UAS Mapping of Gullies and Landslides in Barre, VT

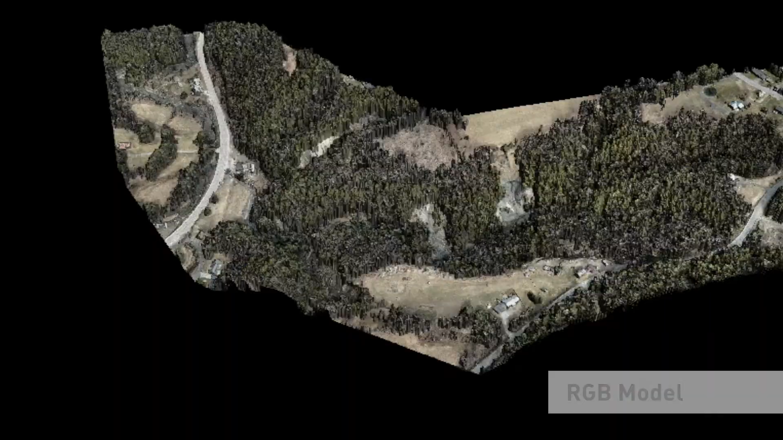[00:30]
a geologist out of Norwich University,
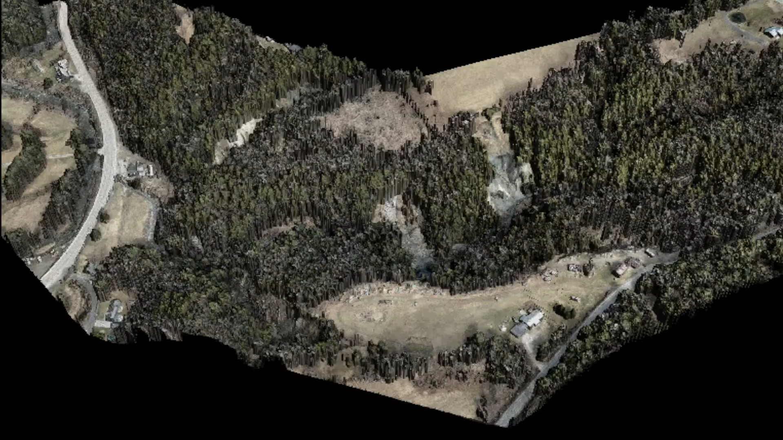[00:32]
to see if we can help him identify the gullies, where the source is coming from,
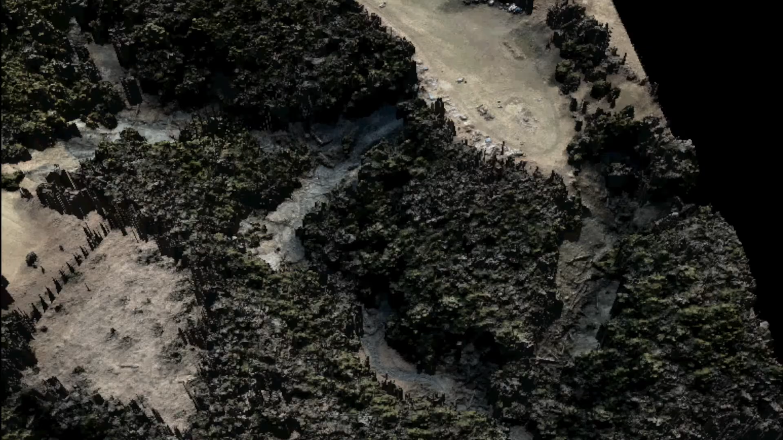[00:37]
what's the potential extent, and what the future may need to hold to actually